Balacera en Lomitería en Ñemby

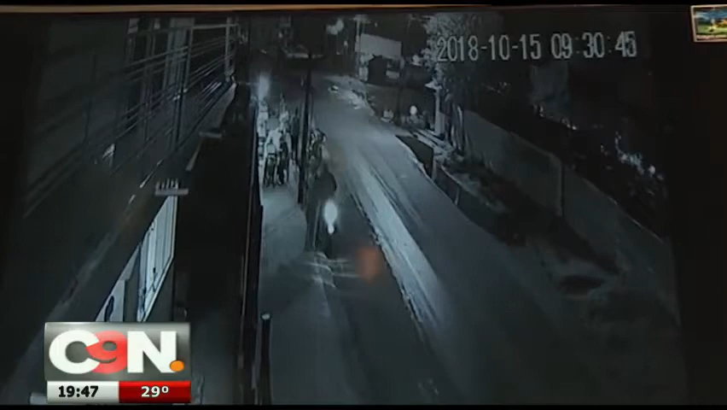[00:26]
el señor con un arma de fuego en la mano y mis clientes que estaban cenando acá,
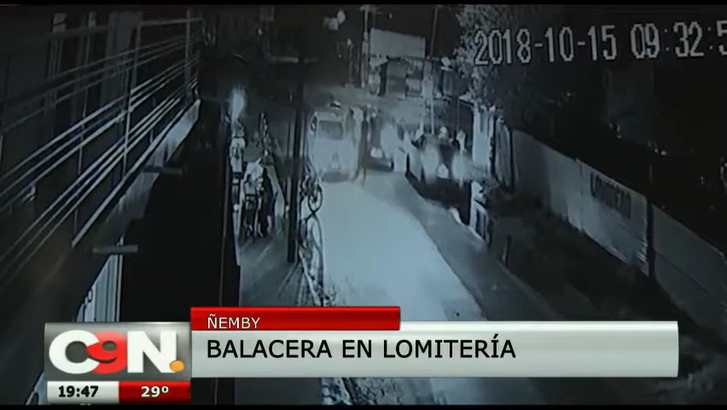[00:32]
empezaron a firmar, después uno de los muchachos salió ahí afuera a firmar y después ellos vieron que le firmaban y vinieron a atropellar el negocio acá y ahí comenzó toda la batalla. Un machetillo y no sabía qué iba a hacer, vino mi señora, me defendió y ya que vino ella, vino el colectivo y ahí se quedó y yo empecé a correr ahí con ella y ya que ella no vino corriendo conmigo,